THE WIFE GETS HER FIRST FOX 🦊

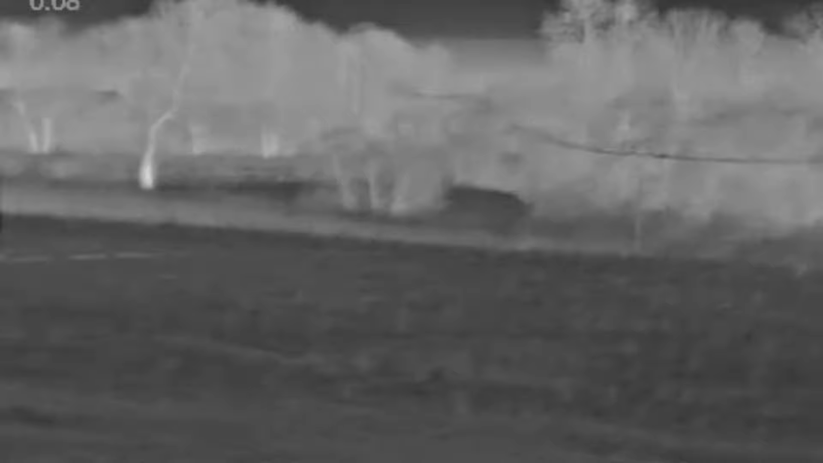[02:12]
Well we've been down here about an hour now and not seeing any signs of any foxes but all we have
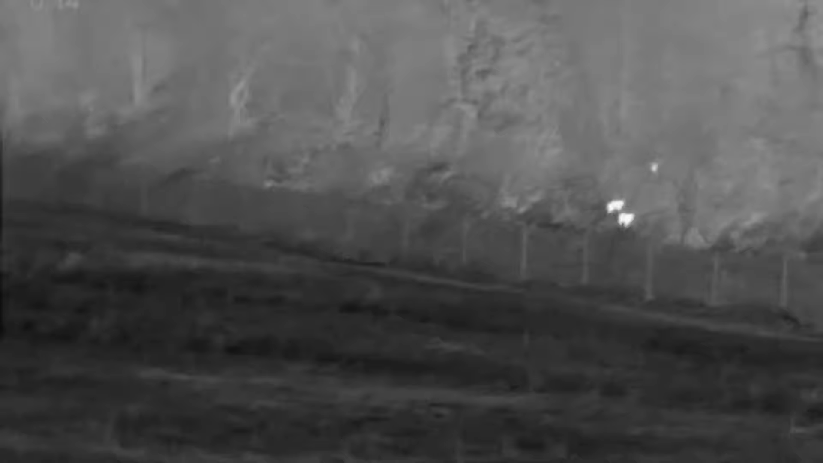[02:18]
seen is these two or three road deer down on the railway bank inside here.
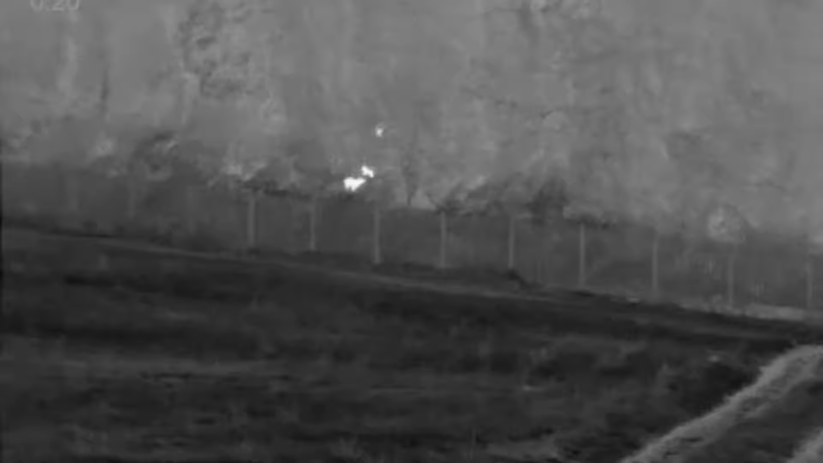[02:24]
So what we'll do is we'll take the rifle and tripod and we'll go under the railway bridge and get
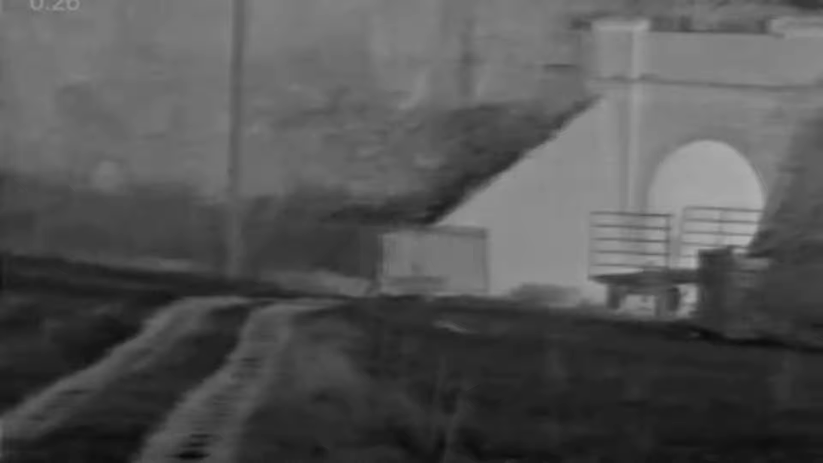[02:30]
set up and see if there's anything down on the other side.